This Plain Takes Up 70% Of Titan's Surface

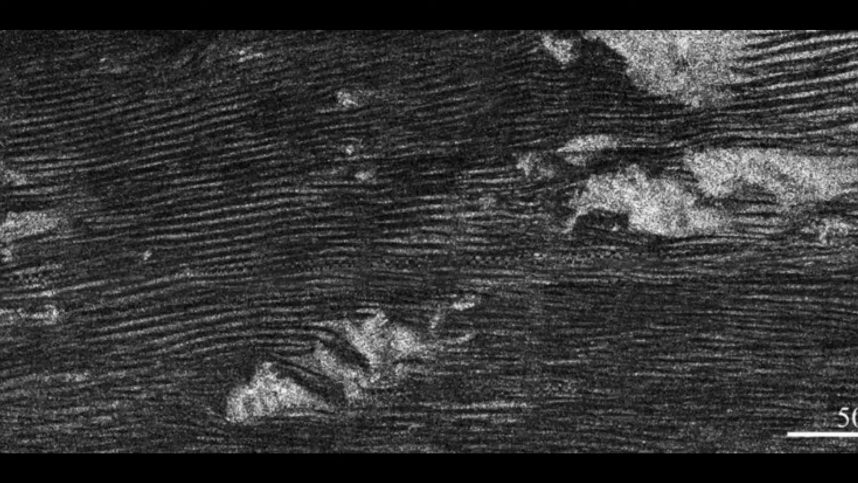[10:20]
On top of that, it has plenty of evidence of the presence of relatively strong winds, such as large sand dunes which formed due to strong winds.
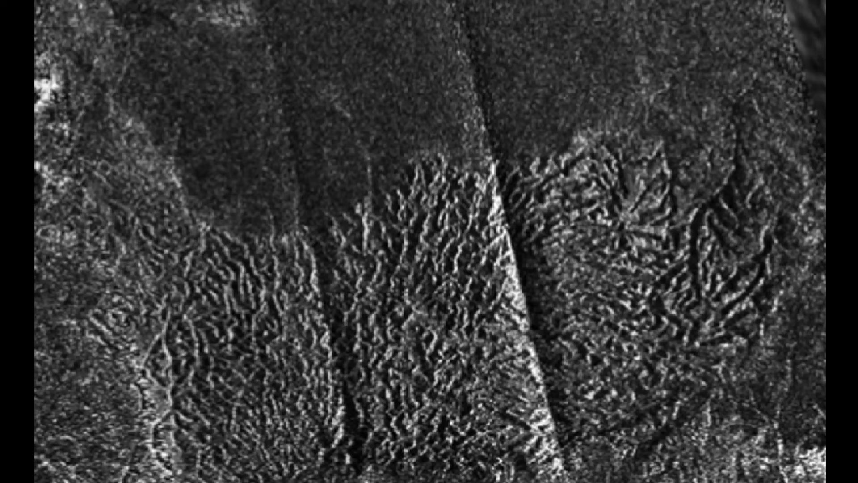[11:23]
That explains why the planes and the labyrinth terrain are so similar in composition. However, that is still not certain, and it is not entirely known how the sand grains of Titan formed.